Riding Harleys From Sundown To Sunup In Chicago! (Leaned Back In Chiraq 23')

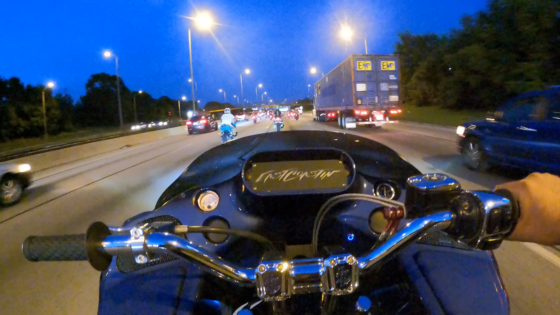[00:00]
This is it. Tonight is the Sundown to Sunup ride.